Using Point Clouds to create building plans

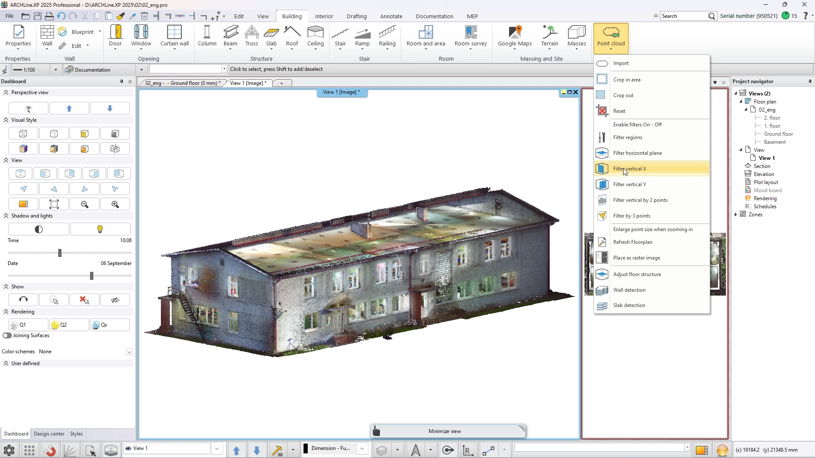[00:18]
You can save the section of the point cloud as
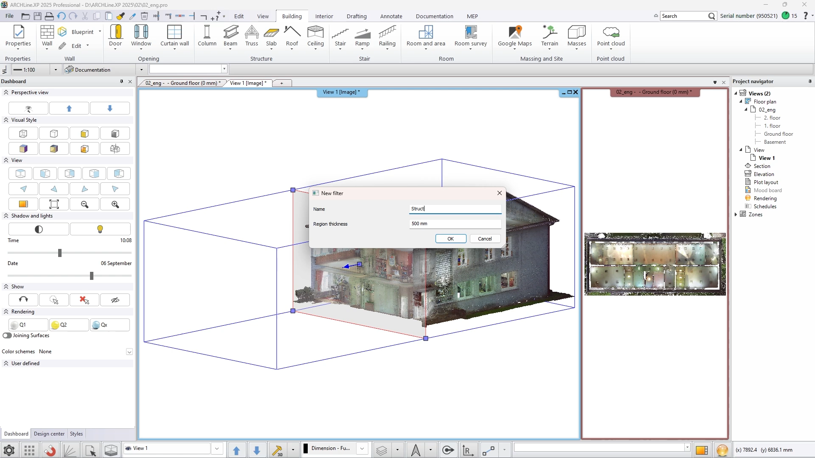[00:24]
a filter which can be managed later in the filter regions dialog.
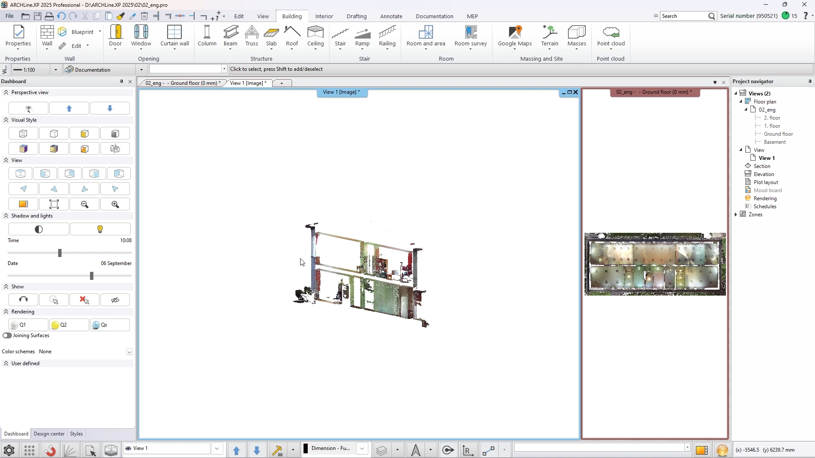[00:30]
Set a view in the 3D window which is particular to the section. Activate the Adjust Floor Structure command which allows you to graphically edit the floor structure of the project.
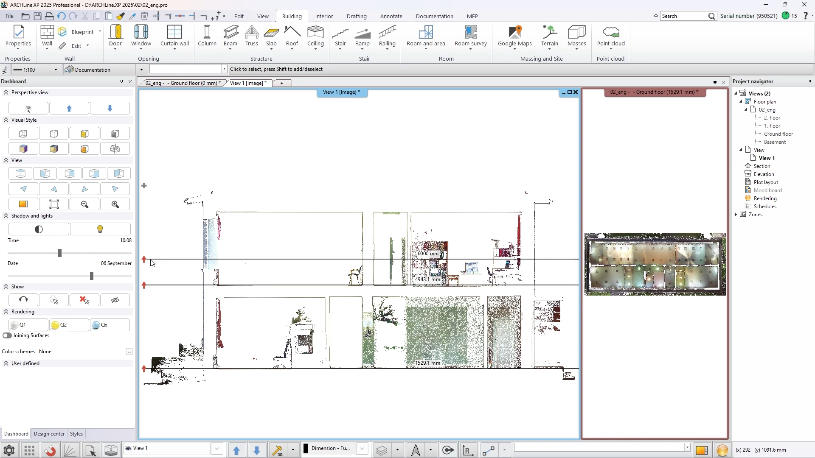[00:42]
Set the height of the ground floor then the first and the second floor too. By pressing the control button on your keyboard the snapping will be activated. Add a horizontal plane filter to the point cloud.
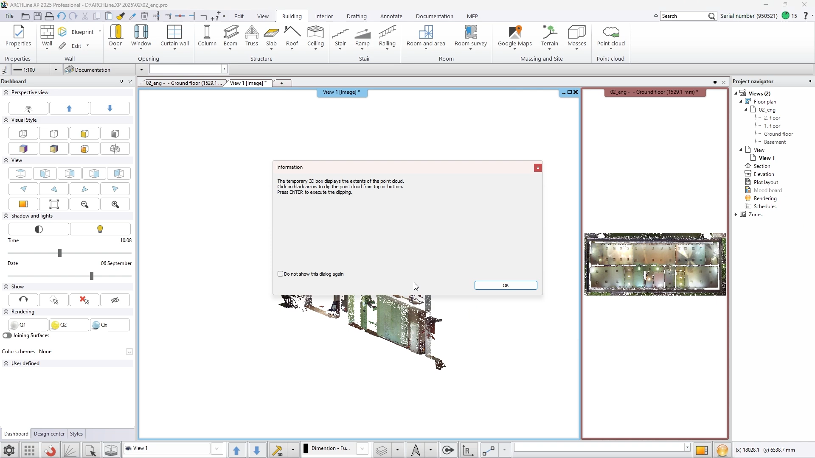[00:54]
Set its height so you can see the ground floor of the building and save it.
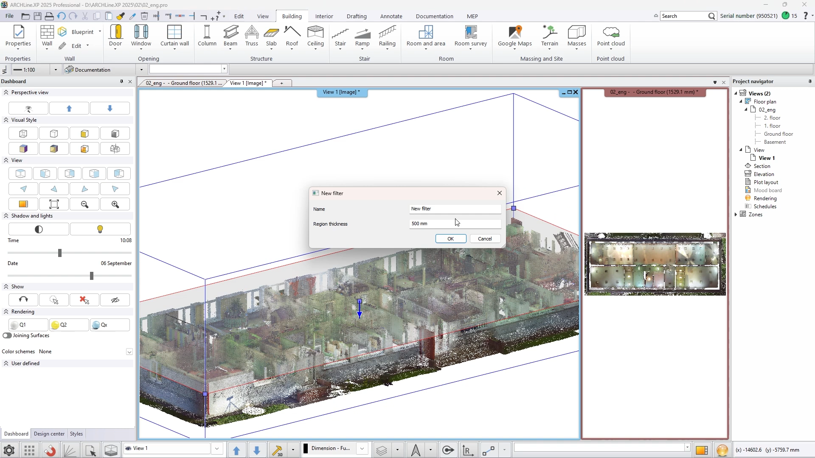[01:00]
By setting different names to the filters you can identify them later. Deactivate the visibility of the structure filter.
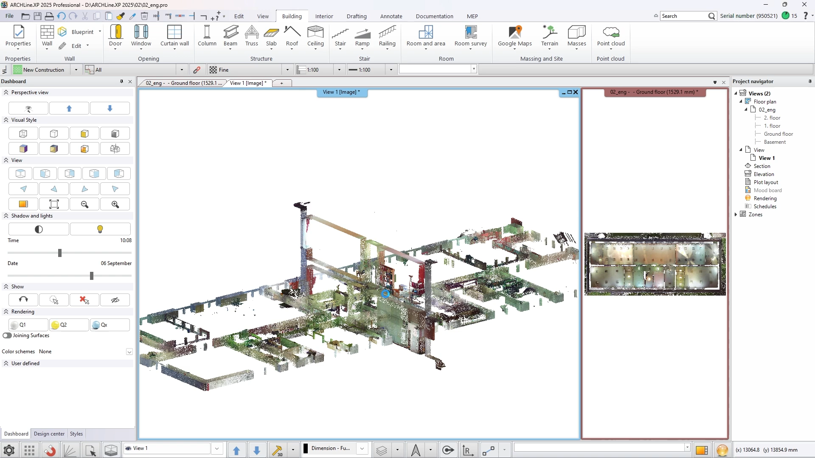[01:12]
Right click on the point cloud and refresh the floor plan based on the filter.
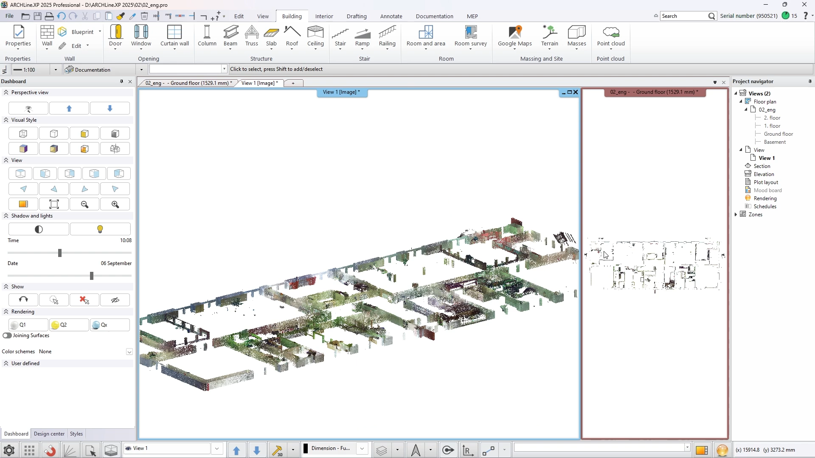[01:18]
Now you can easily calculate the thickness of the walls needed for this building.
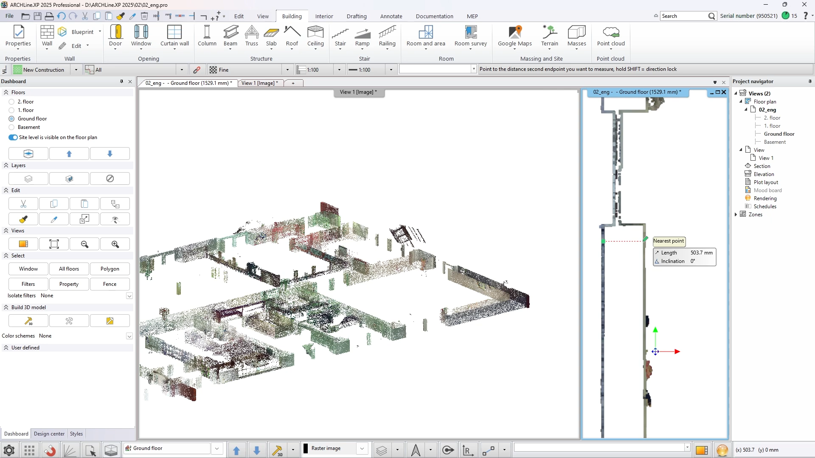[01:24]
Measure the thickness and set it in the wall properties dialog.
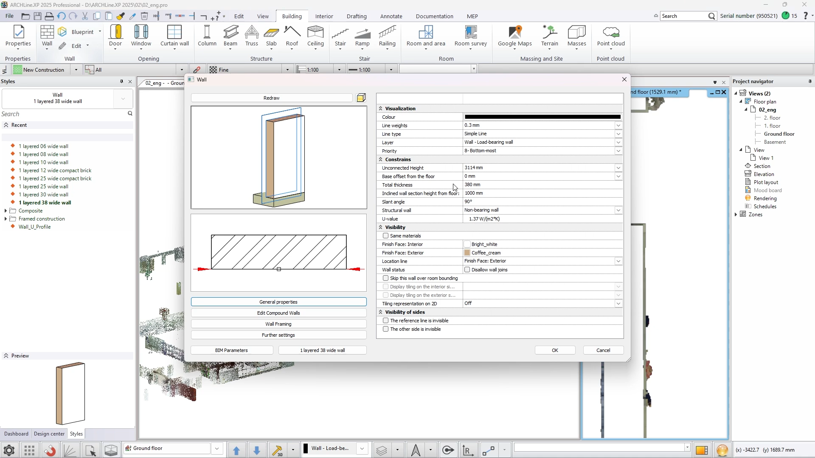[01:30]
Activate the wall detection command from the ribbon bar. With this tool Alchanisp can detect
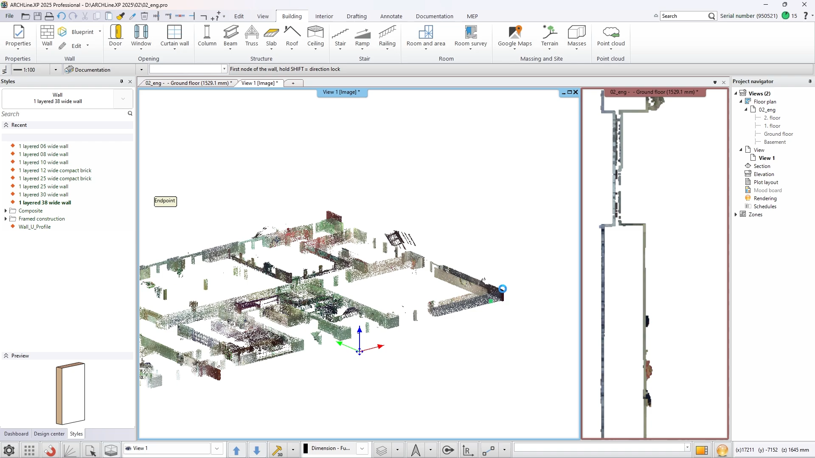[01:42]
the direction of the vertical planes based on the point cloud. Simply select the plane that has the correct direction. Then set the first and the last point of the wall. The wall will automatically be created on the floor that you set with the Adjust Floor Structure command.
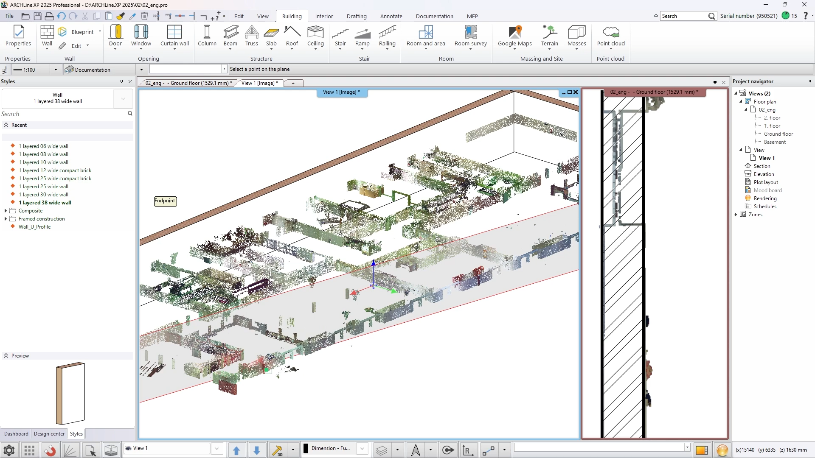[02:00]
In this case we are working on the ground floor of the building.
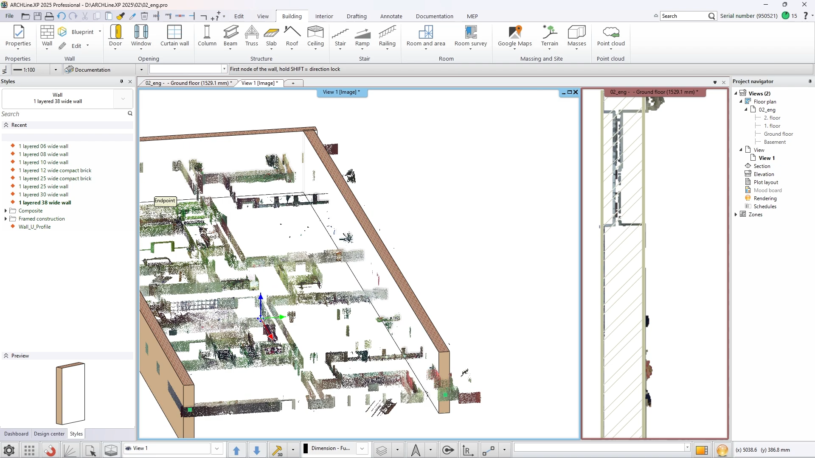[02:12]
Repeat these steps until you create the required walls of the building.